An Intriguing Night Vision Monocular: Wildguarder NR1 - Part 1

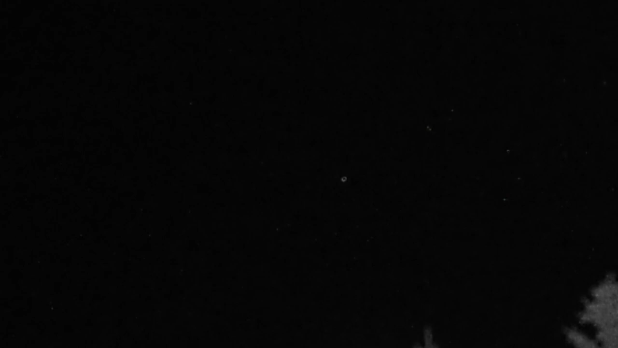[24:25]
Adding to the intensity level, that's where this really makes a difference.
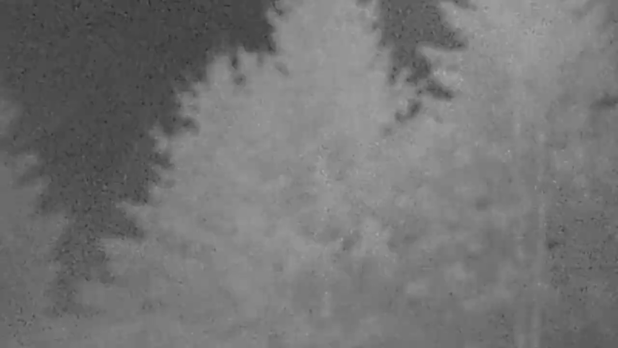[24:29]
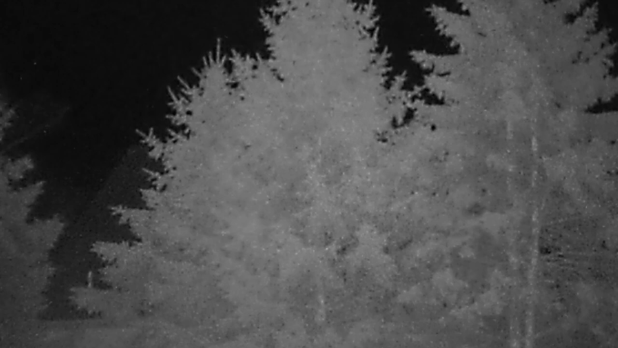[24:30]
And that's going to be where you have imagery in the foreground. That's when this really will make a difference. Now, you can see here in my backyard, off into the trees in the neighbor behind me.
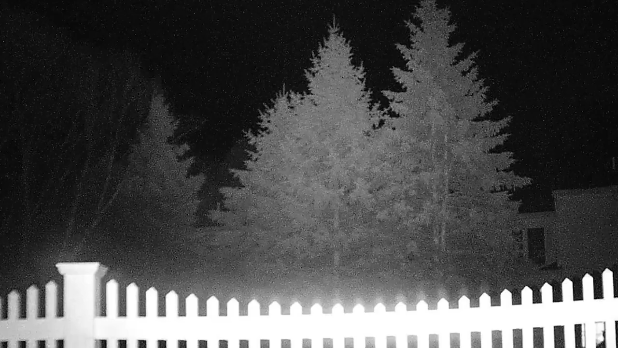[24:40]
You can see here, as I'm able to dial in the infrared beam, it goes extremely tight and widens out.
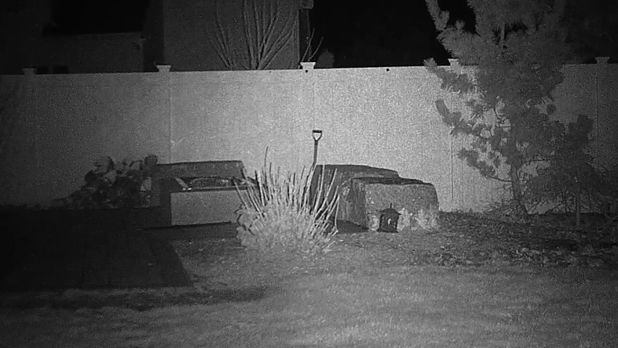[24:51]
Now, as I cycle through the infrared modes, here you can see that is off. Single press, this is going to be the low mode on the 960 nanometers. Another long press, that's going to be the high mode for the 960 nanometers. Another press, this is now in the 840 nanometers low, medium, and high intensity.
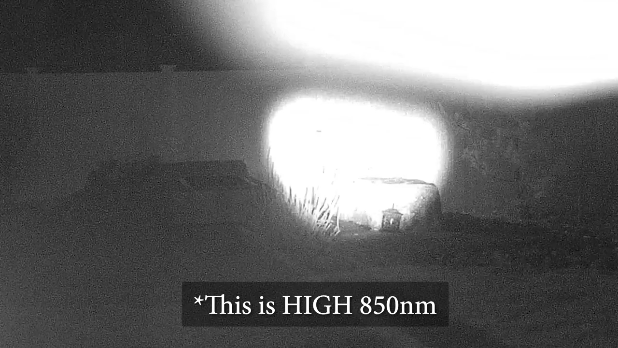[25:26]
And in each case, I do have the ability to refine that beam. So, if I want to zoom into that beam, I can do so.
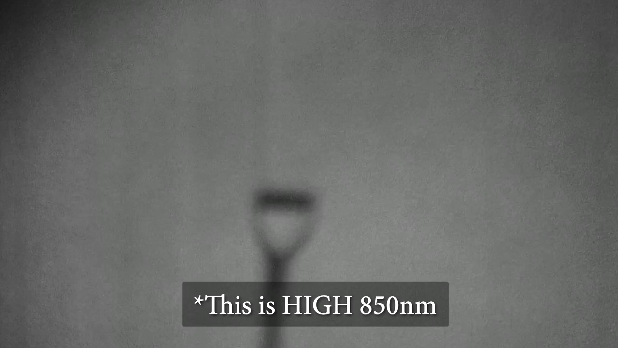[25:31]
So, now, zooming into the beam, adjusting my focus. Now, you can see as I pan around.
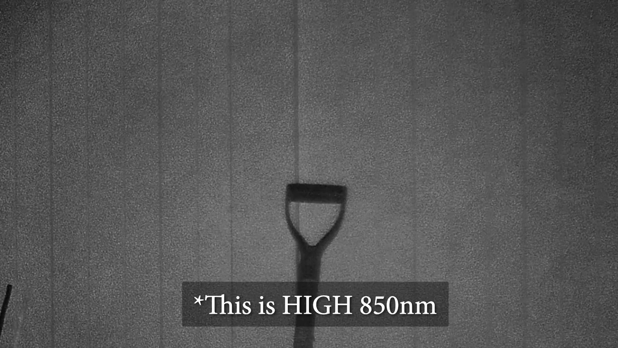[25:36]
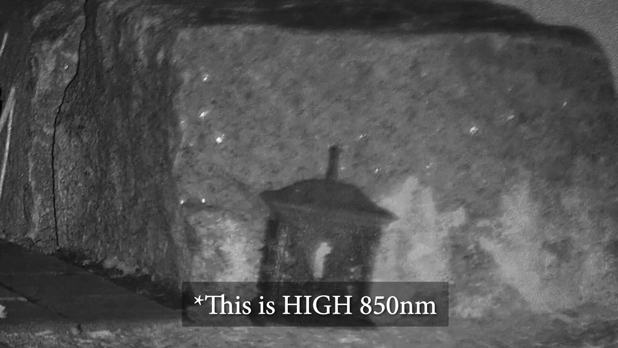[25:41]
Pretty good in terms of the overall clarity and my ability to see my subject.
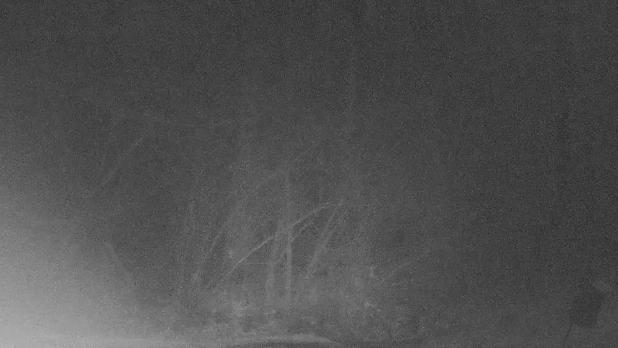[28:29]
And, now, as I zoom into it, again, that is the 940 in the low power. And, there you can see moving the illuminator around. Now, a second press. That's 940 in the high mode. Now, again, fine-tuning that beam. I can dial it down. Or, widen it out.
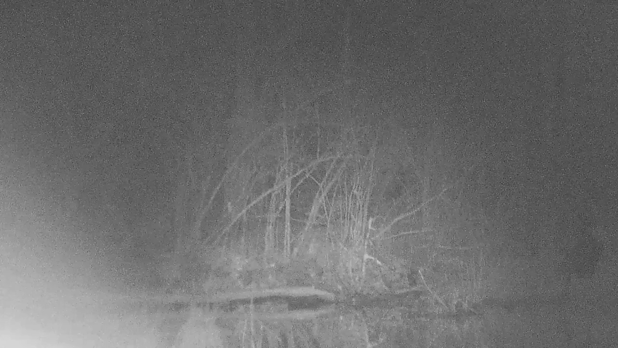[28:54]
So, dialing that down. Getting on my focus now.
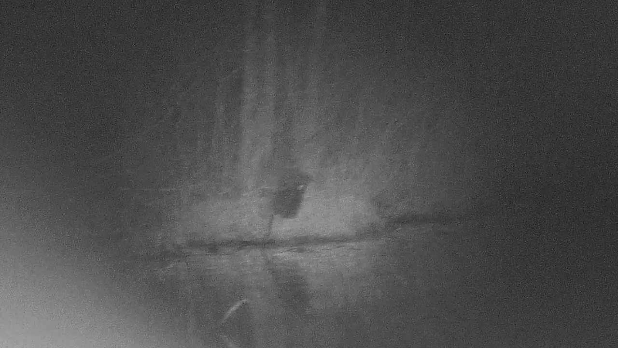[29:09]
Looking further off. Nice mirror image.
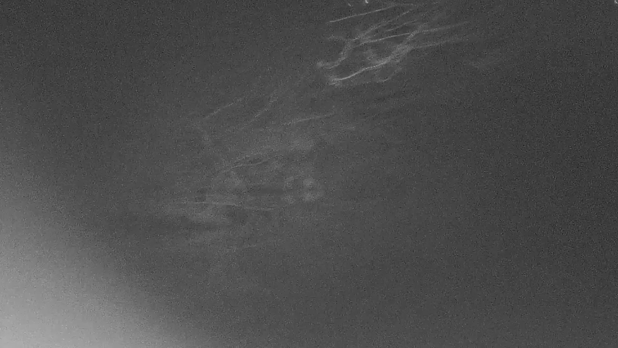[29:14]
Reflecting off the trees there. Down into the water. But, I don't have a lot in the way of detail in the water itself.
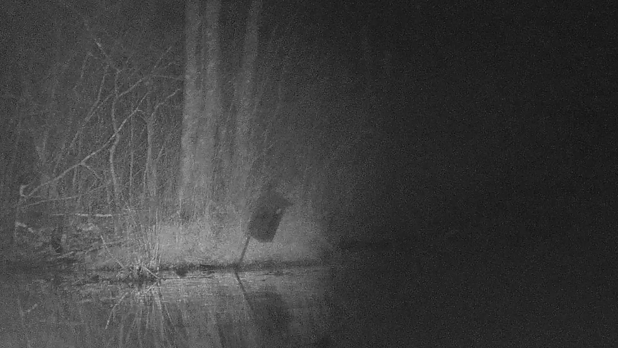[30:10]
And, now, zooming into the beam, you can see that birdhouse. Now, keep in mind, this is low. Medium. And, high modes. And, panning around.
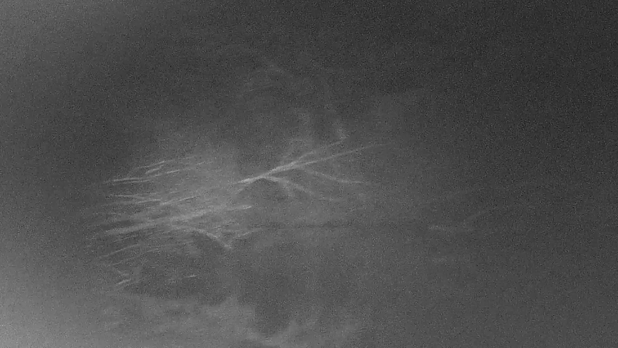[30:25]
You can definitely see off into the distance much better.
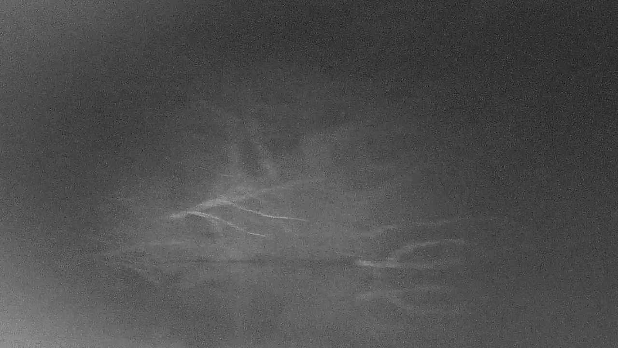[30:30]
Not great, but definitely further off.
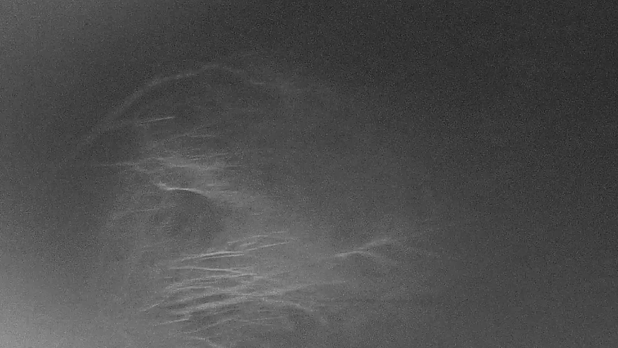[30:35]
And, widening out now. That's your full width scene.
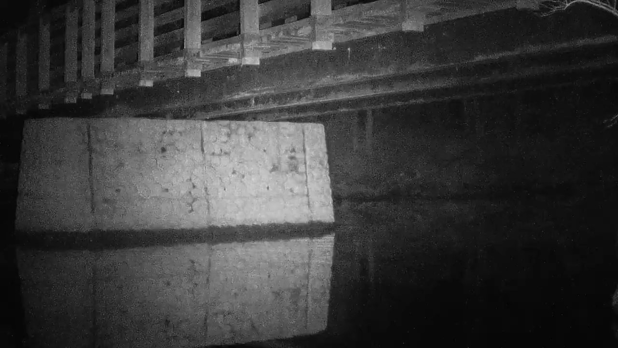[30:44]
A couple last images here. Again, this is on the 850. And, this is a little more up close. But, fairly decent detail. And, as we zoom in. You can see the reflections off of the wall of the abutment.
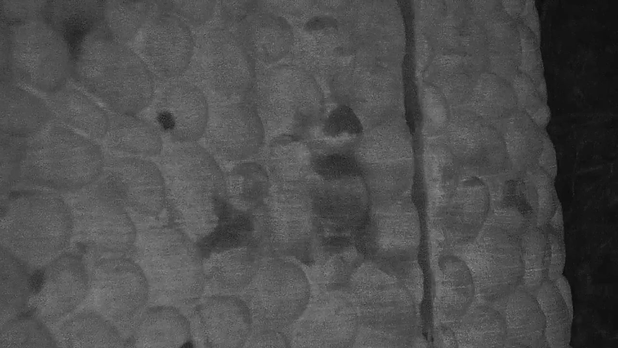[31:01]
The ripples in the water. That's the reflection. Off to the shoreline.